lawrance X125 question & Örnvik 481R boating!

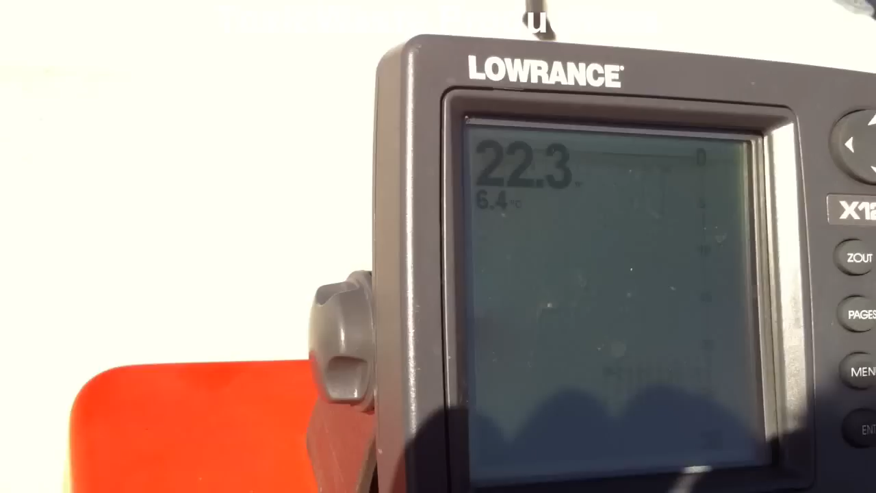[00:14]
It shows only the flashing numbers and shows not the correct temperature.
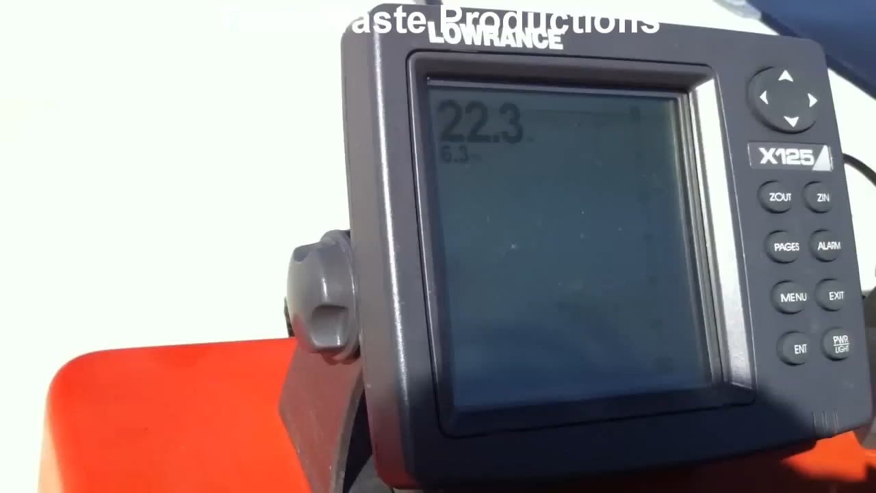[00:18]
We have tried messing around with the settings and it does not improve.
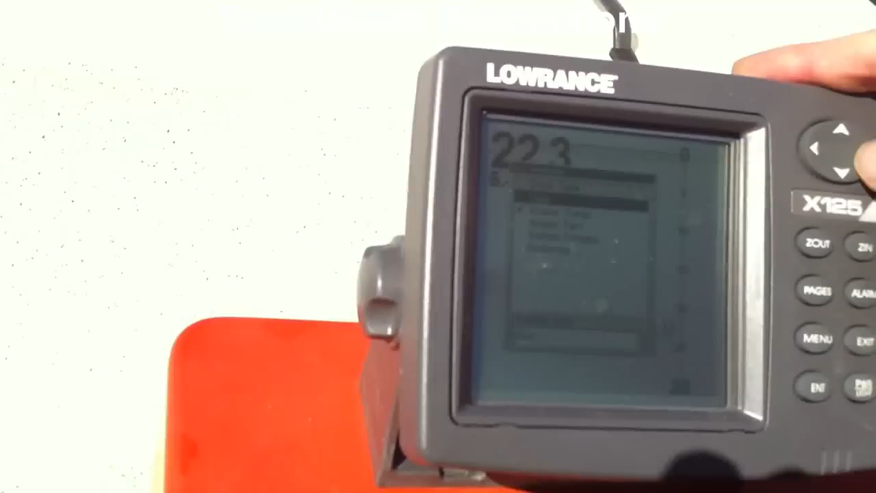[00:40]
Vad fan är det där? Spänning?
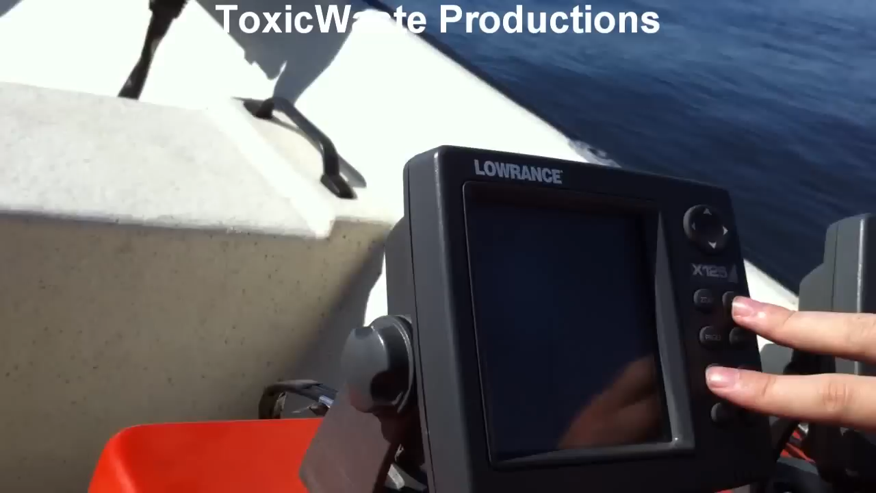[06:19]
Nu ändrar den neråt. Automatiskt djupförhållande där.
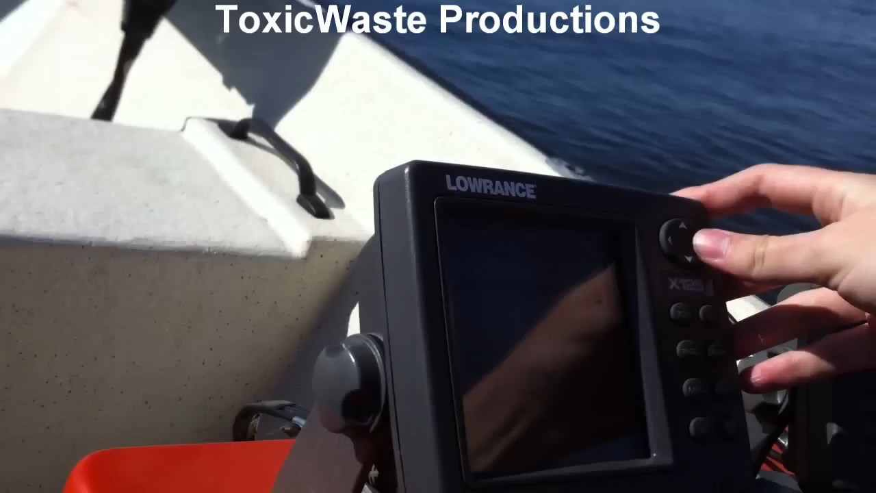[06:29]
Nu. Nu verkar den i alla fall vara lite mer hemma på sina trakter.
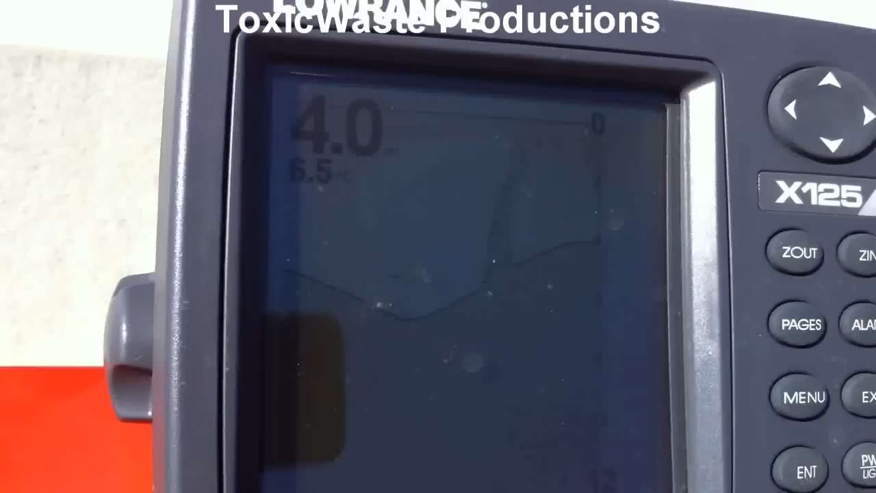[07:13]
Jag kan lägga ner. Det är svårt att filma kristall. Nej, man vet aldrig. Den här har autoexponering.